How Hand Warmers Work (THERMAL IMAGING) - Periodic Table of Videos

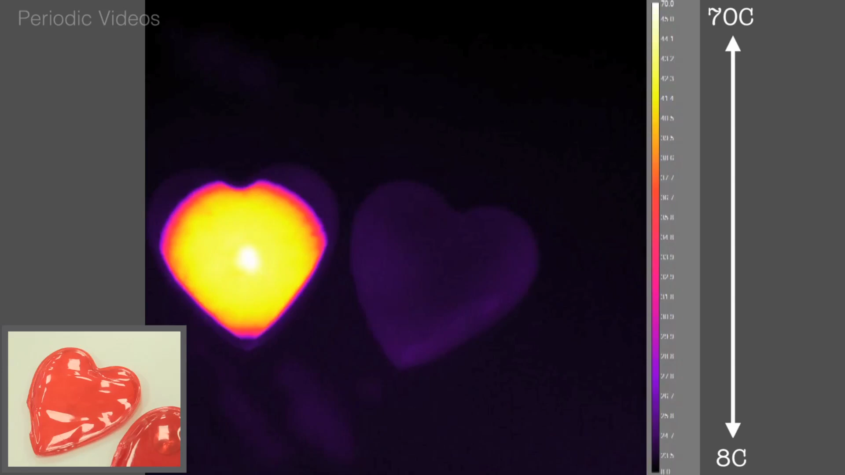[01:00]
Oh it's really getting warm and it goes up to a temperature of about 50 degrees. It's somehow producing crystals that come out sideways and giving out heat which lasts for 20 minutes or so.
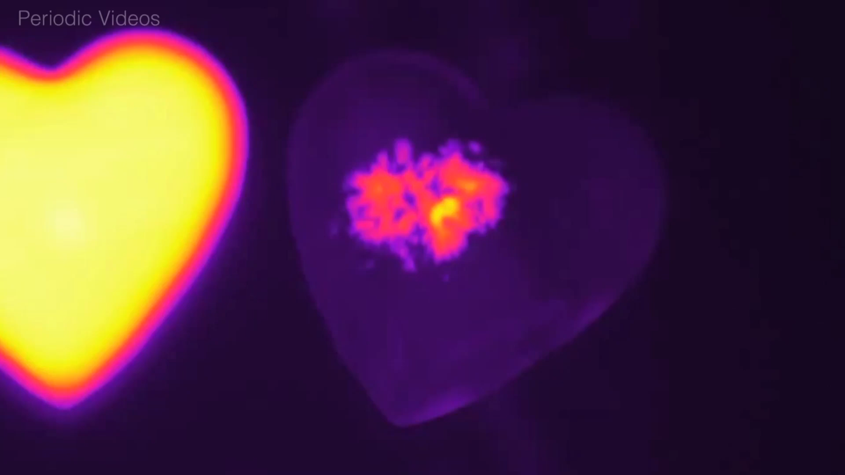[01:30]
the precipitation takes place and you can see the crystals spreading out across the hand warmer and the temperature rising.